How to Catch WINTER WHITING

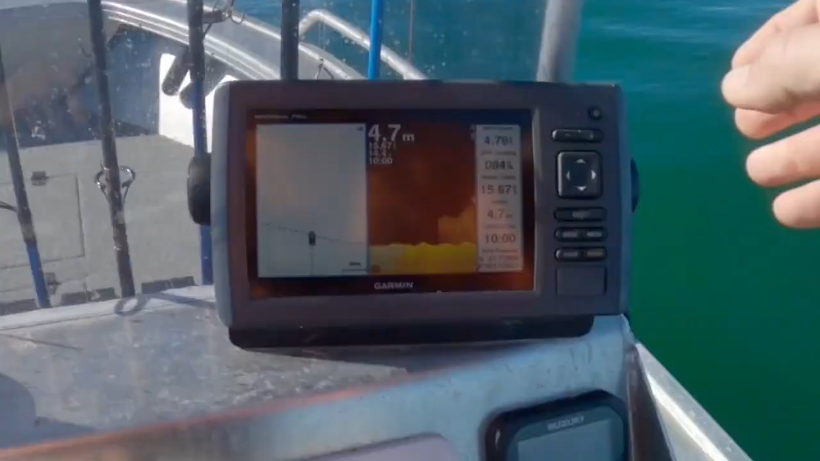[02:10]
On screen: depth 4.7 m
try and find them there might be might be a good school of them there mark that spot
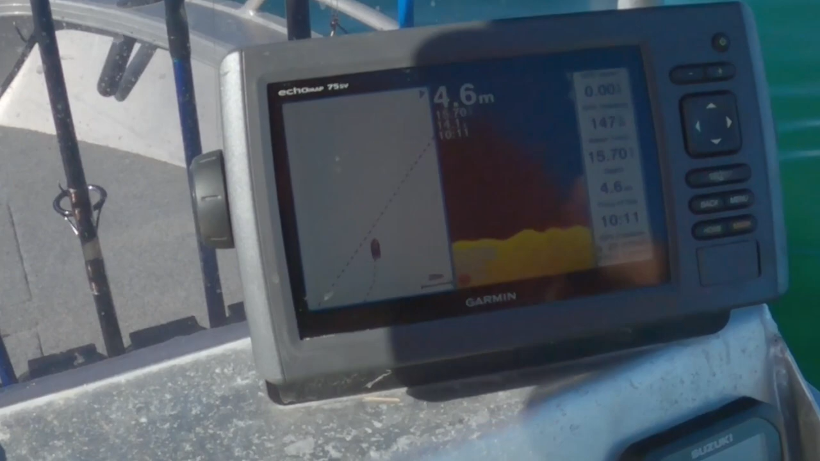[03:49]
On screen: depth 4.6 m
there we go look at that school no wonder it's got lining
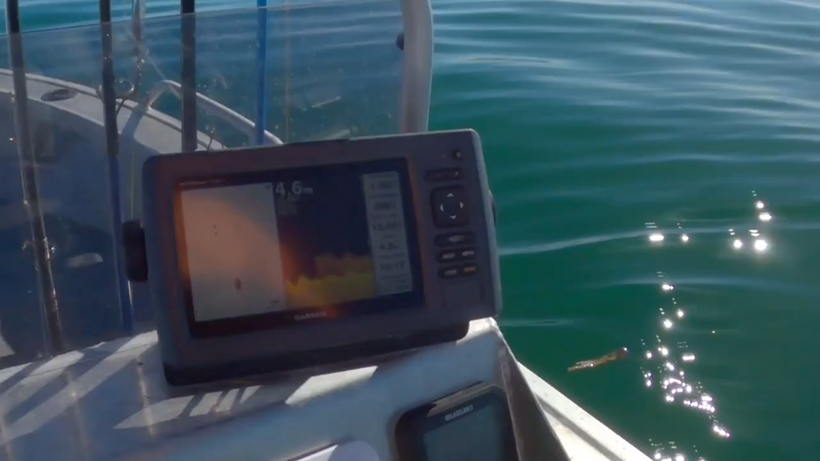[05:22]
deploy this fella see that nice cloud again
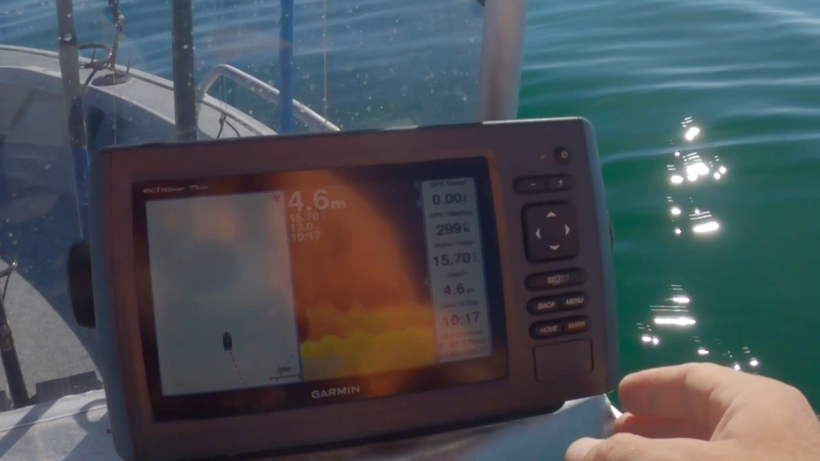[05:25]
On screen: depth 4.6 m
that we had before got the electric motor out this time